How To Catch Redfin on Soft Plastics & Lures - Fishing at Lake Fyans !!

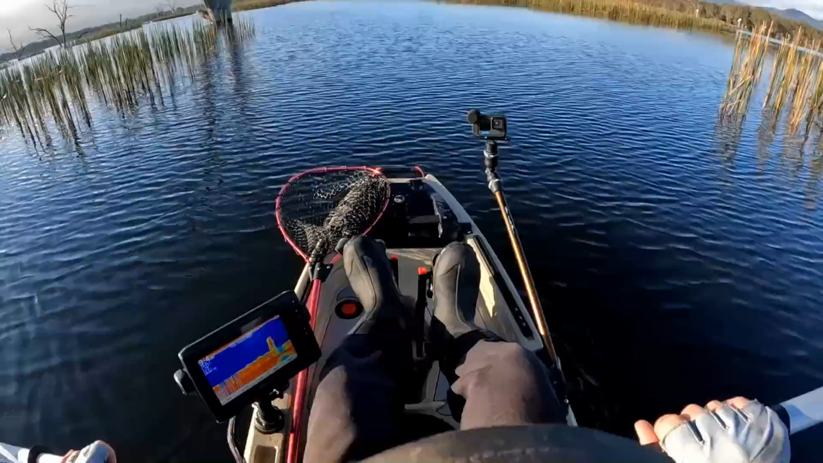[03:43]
Look how cool it is. That's not too shallow underneath. No, that's grouse. Fish the structure.
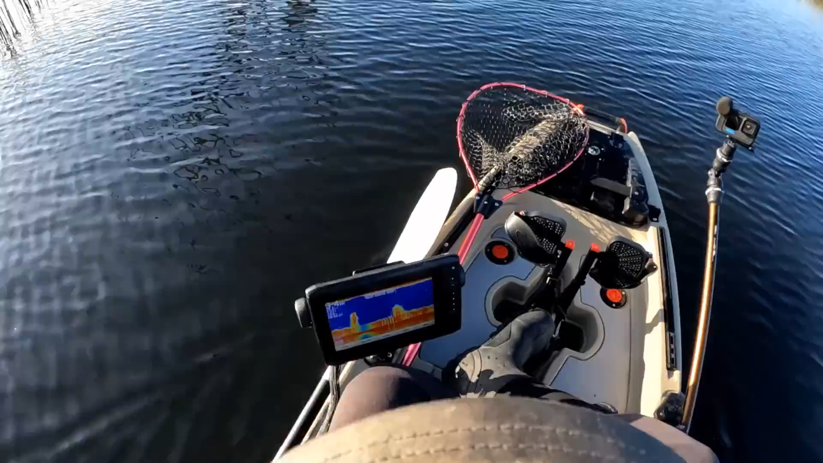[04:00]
It's always the key. Fish the structure. I mean, have a look at this. It doesn't get any better than that.